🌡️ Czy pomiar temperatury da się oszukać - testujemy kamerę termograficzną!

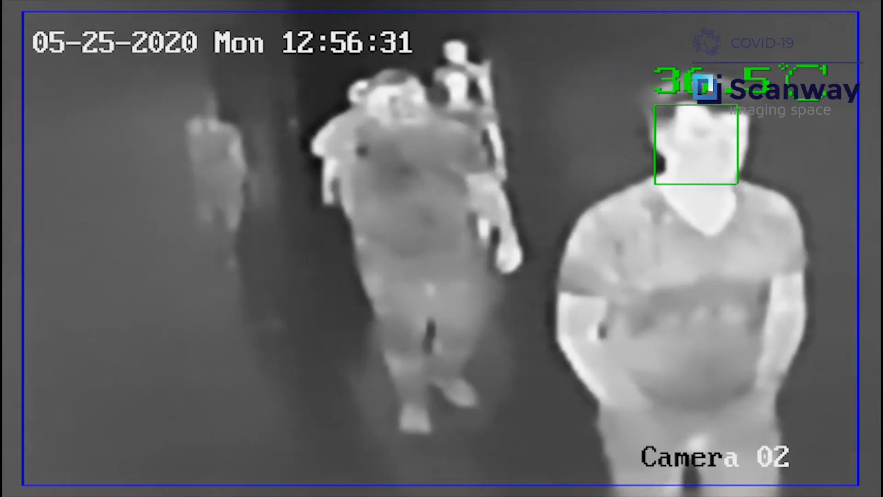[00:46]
funkcje wykrywania twarzy, szeroki kąt widzenia i alarm głosowo-wizualny.
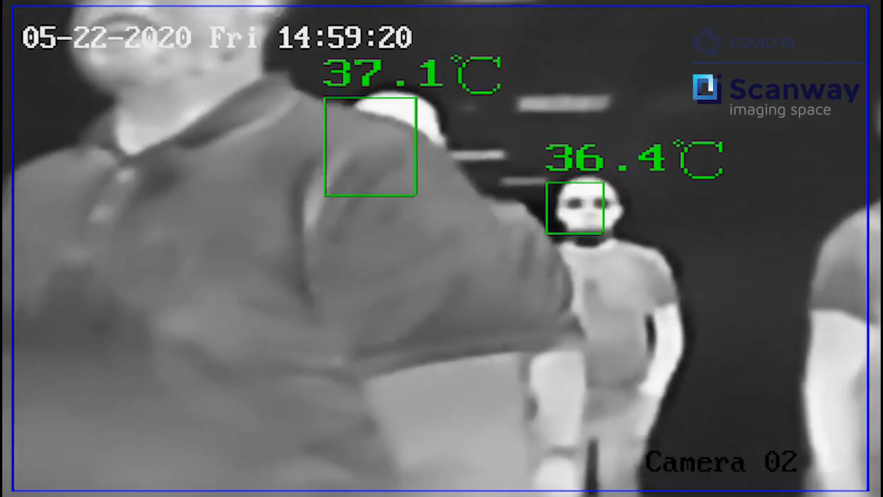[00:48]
Sprawdzaliśmy przede wszystkim, czy sprzęt działa zgodnie z deklaracją producenta i czy różne sytuacje codziennego życia mogą zaburzyć jego pomiary.
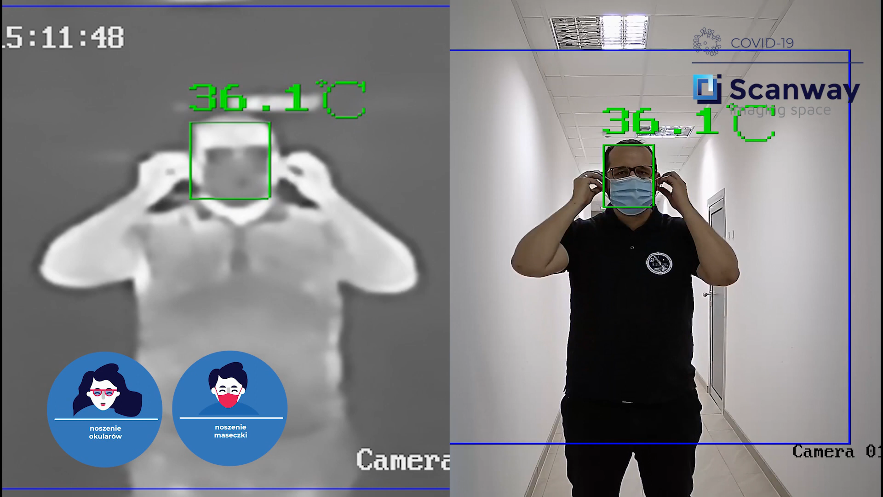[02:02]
On screen: spot 36.1°C
czyli tego, co jest głównie mierzone kamerą termowizyjną. W efekcie odczyt pomiaru z twarzy obniża się o około 0,2 stopnia Celsjusza, gdy założymy okulary i o około 0,4 stopnia po założeniu maseczki.
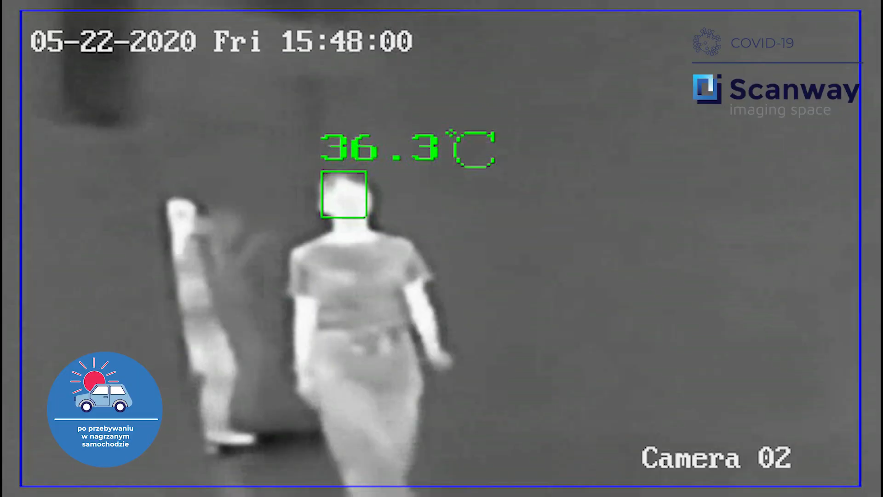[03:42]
On screen: spot 36.3°C
Ponownie widzimy nawet małą zmianę spadkową. Można zatem uznać, że chwila nagrzewania w aucie nie wpływa na wynik.
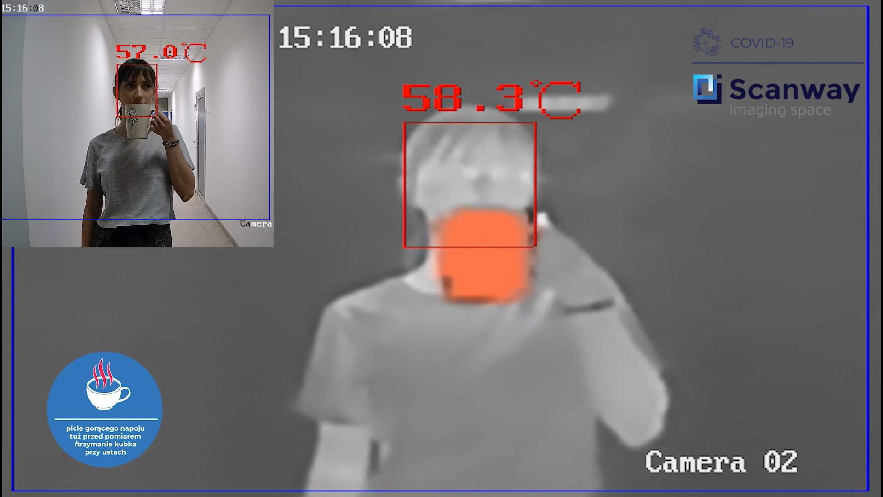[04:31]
Osoba pijąca napój skrajnie zafałszowuje pomiar, gdy przykłada kubek do twarzy. Jednak nawet po jego odstawieniu widać wyraźnie gorące rejony w okolicy ust. Utrzymują one wysoką temperaturę przez kilkadziesiąt sekund po łyku napoju i wracają następnie do temperatury normalnej ciała. Zatem picie ciepłego napoju jest czynnikiem zafałszowującym pomiar.
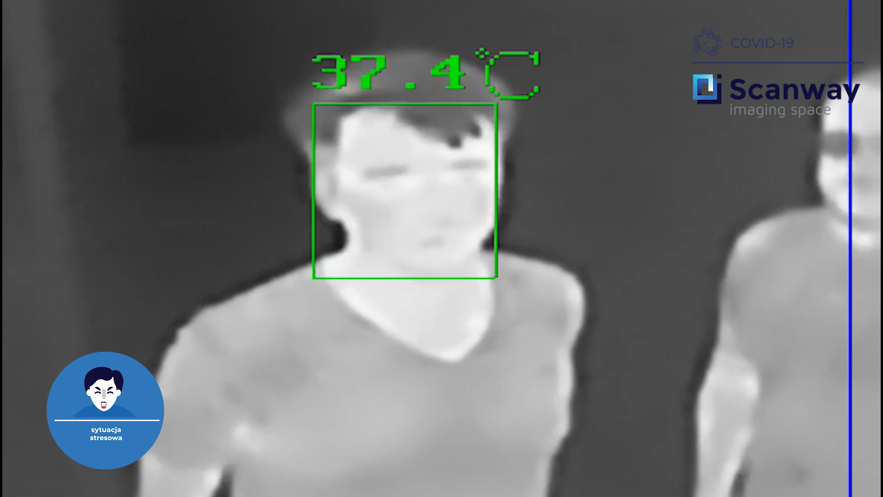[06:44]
On screen: spot 37.4°C
Wynik kwalifikujemy jako wyraźnie zmieniający pomiar, ale w stopniu poniżej progu detekcji gorączki.
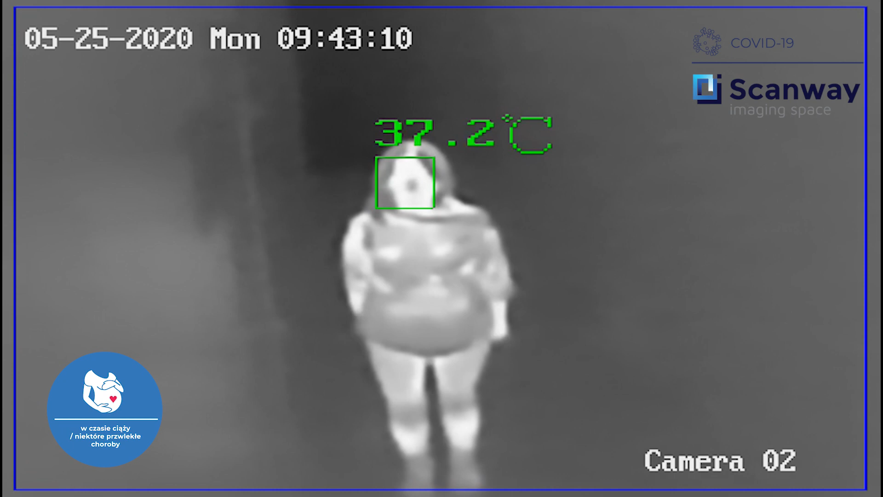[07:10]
On screen: spot 37.2°C
Widoczna na tym ujęciu osoba to kobieta w zaawansowanej ciąży. Zgodnie z wiedzą medyczną kobiety w tym stanie mają wyższą temperaturę ciała, co widać wyraźnie w kamerze.
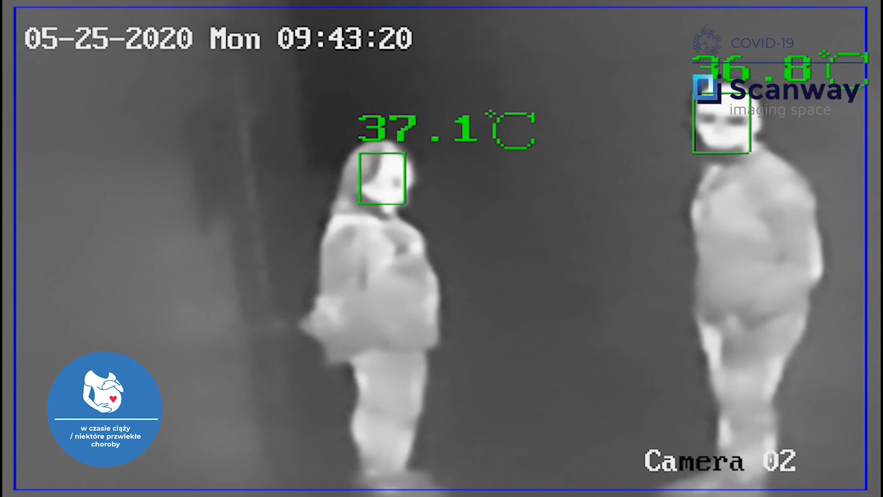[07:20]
W odróżnieniu od innych osób kobiety w ciąży powinny być mierzone z uwzględnieniem półstopniowego podwyższenia progu alarmu.
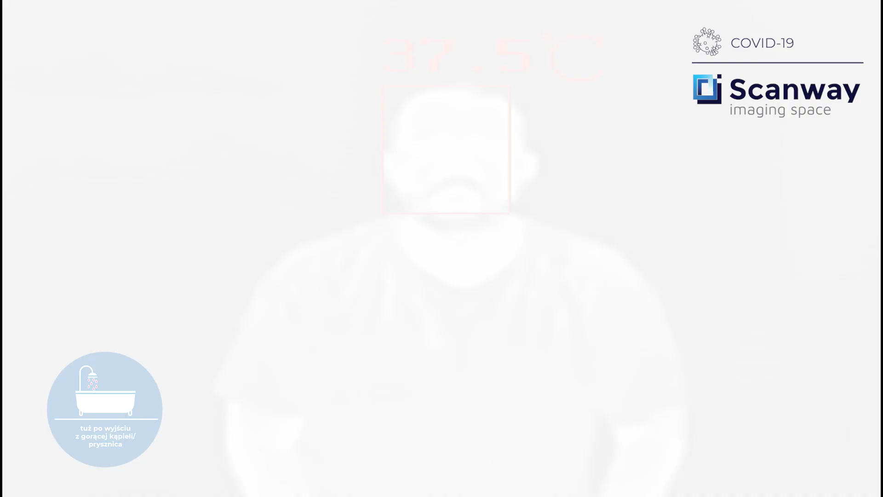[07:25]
Co ciekawe, na pomiar bardzo mocno wpływa gorąca kąpiel.
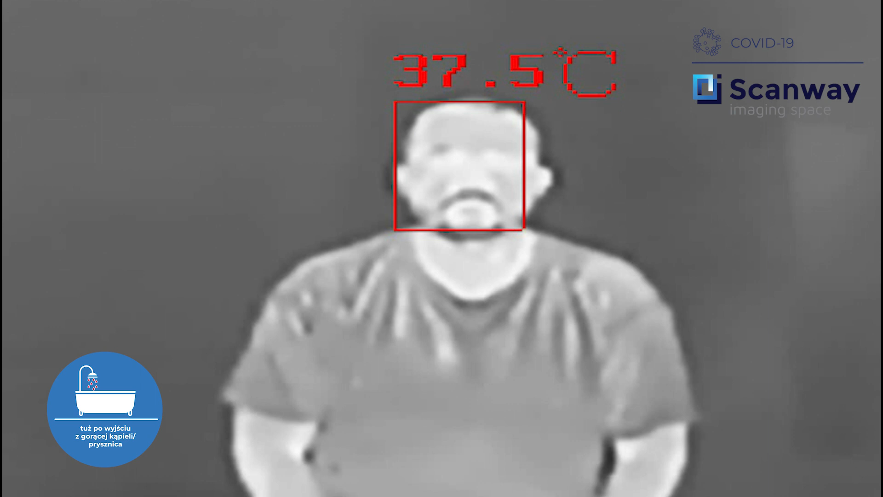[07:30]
On screen: spot 37.5°C
Na tym obrazie osoba jest mierzona po okresie około dwóch minut po wyjściu spod ciepłego prysznica. Temperatura na poziomie nie niższym niż 37,5 stopnia utrzymywała się przez około pół godziny.